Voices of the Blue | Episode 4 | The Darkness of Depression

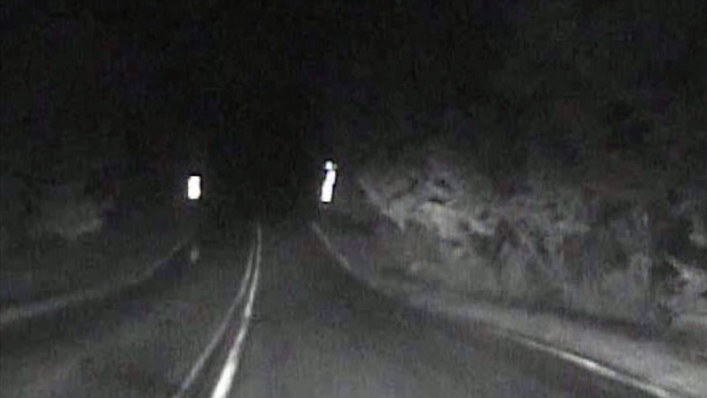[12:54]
immediately crashing into a massive flood of water that had already overtaken the area.
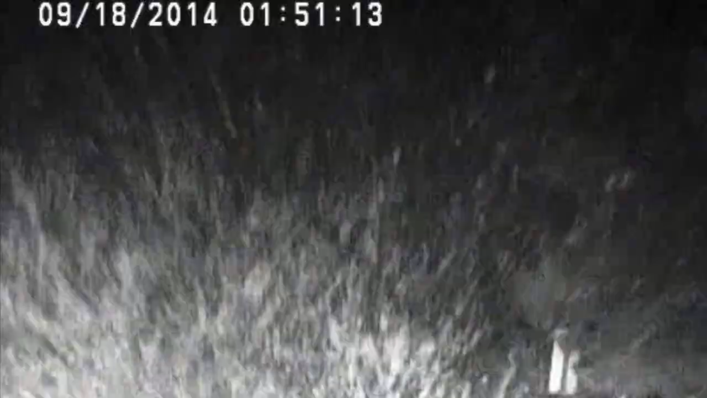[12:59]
She said, 5 David 20, my vehicle's been swept away by water.